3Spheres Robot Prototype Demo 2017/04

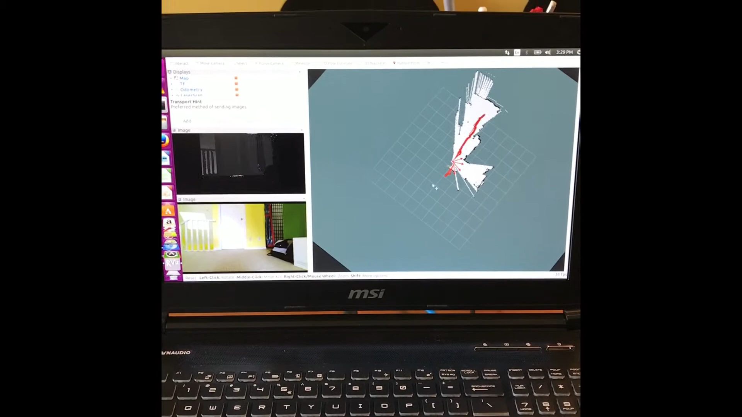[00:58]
You can see the depth images that the robot is capturing through its onboard depth camera.